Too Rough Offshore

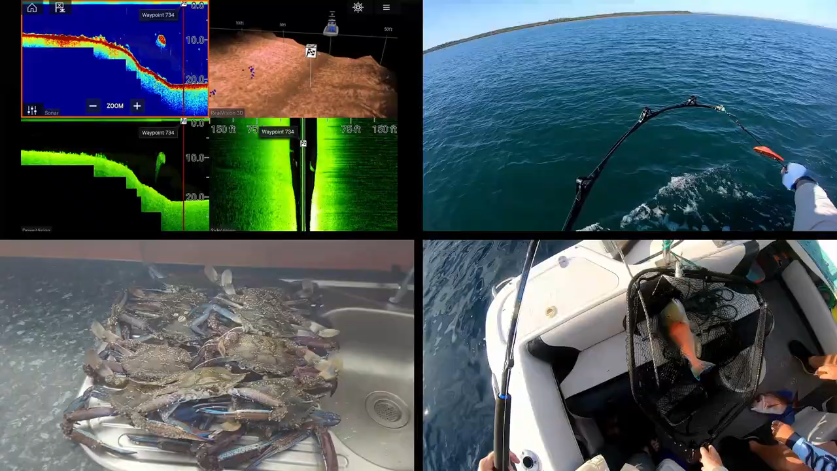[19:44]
The unit was continually freezing, it was randomly rebooting, and sometimes the sounder part of it didn't even work at all.